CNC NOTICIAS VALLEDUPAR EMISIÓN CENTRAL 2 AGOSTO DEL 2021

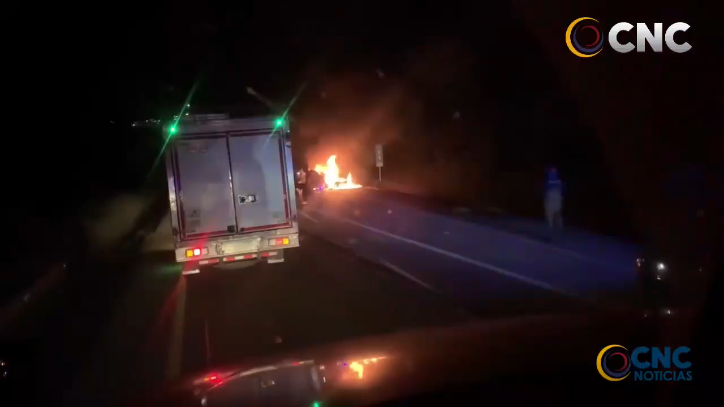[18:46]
Una mujer falleció la noche del domingo 1 de agosto al registrarse un accidente de tránsito en la Ruta del Sol, en el sector conocido como Besote. Se trataría de un vehículo en el que viajaban varias personas, entre ellas menores de edad, el cual habría colisionado con un tractocamión en la carretera.